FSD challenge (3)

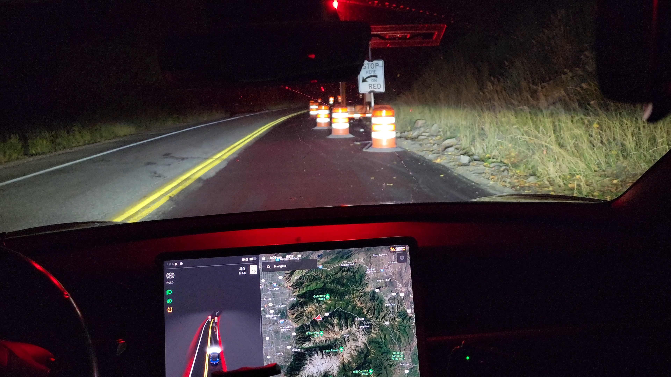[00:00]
gonna see if being the lead car, it can handle it. I don't think it likes the lights.